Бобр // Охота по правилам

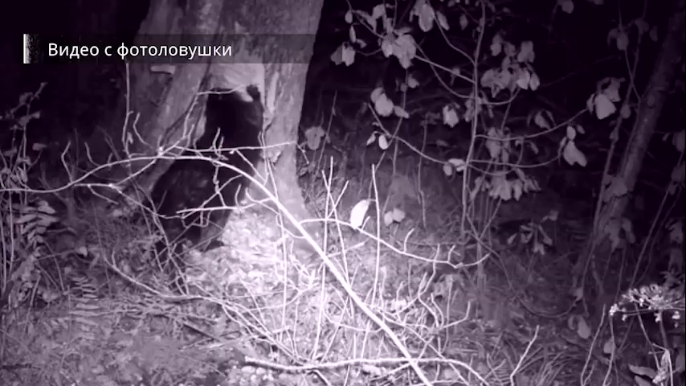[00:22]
И правда, этого грузуна размером с собаку природа щедро одарила набором мощных зубов. У бобров они растут в течение всей жизни. И если он не будет ежедневно грызть деревья, то зубы очень скоро могут перерасти голову хозяина.
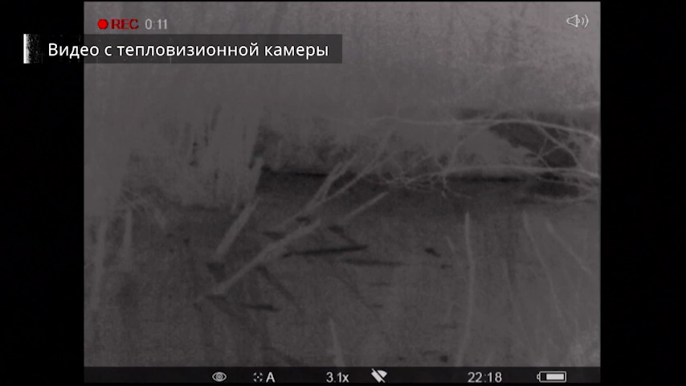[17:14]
В тепловизор видно плавающих грызунов, но они слишком далеко.